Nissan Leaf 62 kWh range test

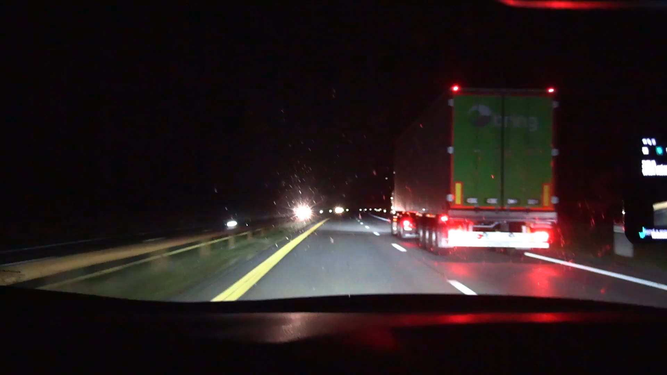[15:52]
all right i'm on the move um a few yeah it was a truck overtaking another truck but